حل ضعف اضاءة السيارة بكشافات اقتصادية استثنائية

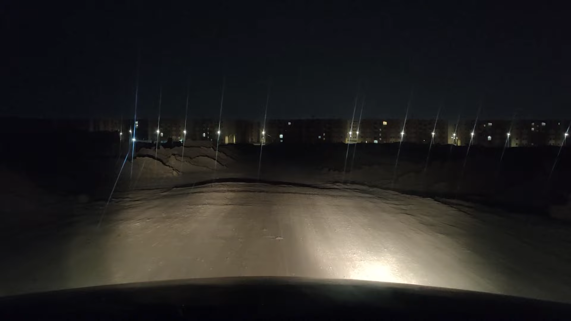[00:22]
فهم علشان يحلوا المشكلة دي بشكل جذري عملوا كشافات منفصلة، حجمها صغير وضوئها استثنائي، بدون أي مبالغة 200 و 300 متر قدام السيارة، وهتشوف بعينك دلوقتي في الفيديو.
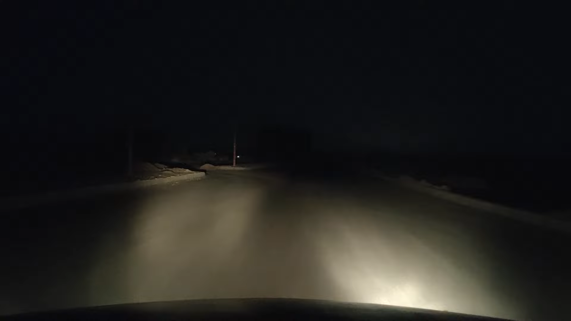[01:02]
على سبيل المثال، أنا هنا ماشي بالسيارة وده أقصى أداء للنور بتاعها، ولما أشغل الكشافات هتلاقي إن الوضع اختلف تماما. الكشافات إضاءتها ليد بيضة وكشف مساحة كبيرة جدا قدام السيارة ومنورة الطريق كله.
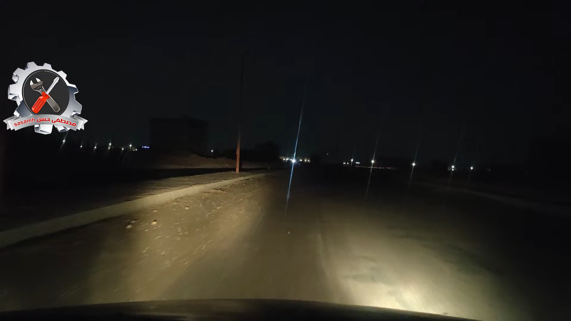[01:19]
مثال تاني في طريق جانبي والنور بتاع السيارة لا يزال متواضع ولونه أصفر ومنور قدام السيارة بالكتير 30 متر، لكن نور الكشافات الليد غطى على نور السيارة الأصفر وكشف مسافة طويلة جدا قدام السيارة، لو ركزت هتلاقيها تخطت 200 متر او اكتر. مثال ثالث في طريق ترابي ولا يزال نور السيارة الاصفر اداؤه متواضع زي ما هو، لكن مع الكشافات الوضع بيختلف 180 درجة. النور بيفرش يمين وشمال والمسافة طويلة قدام السيارة.
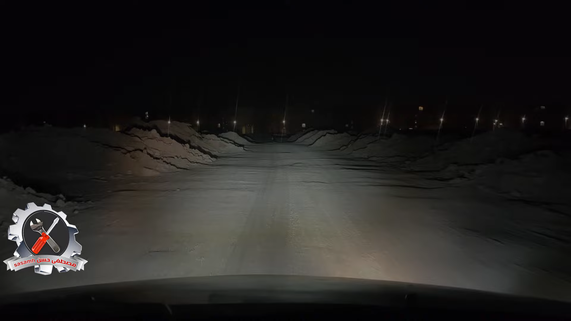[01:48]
خليني افرجك على الكشافات دي وبعديها نكمل اختبارات ليها على مختلف الطرق.